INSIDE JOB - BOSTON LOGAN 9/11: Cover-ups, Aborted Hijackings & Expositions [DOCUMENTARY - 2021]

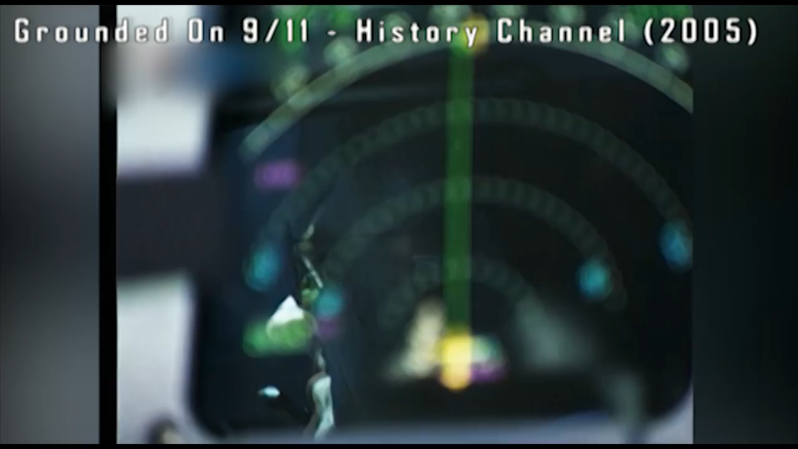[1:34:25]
When a pilot crosses from one controller's sector into another, he must switch to the next controller's frequency.